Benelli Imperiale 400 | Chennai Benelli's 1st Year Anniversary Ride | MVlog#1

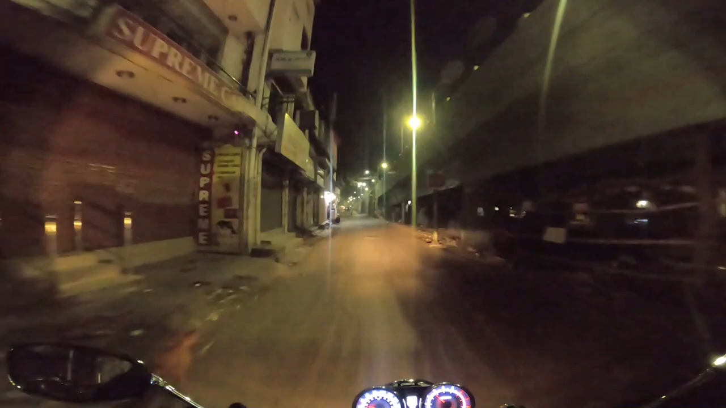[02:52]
நாய் வந்து அங்கேயும் இங்கேயும் வந்து குழச்சிட்ருக்குது, கொஞ்சம் கேர்ஃபுல்லாக தான் போகணும், கண்ணாப்பியான வருவாங்க.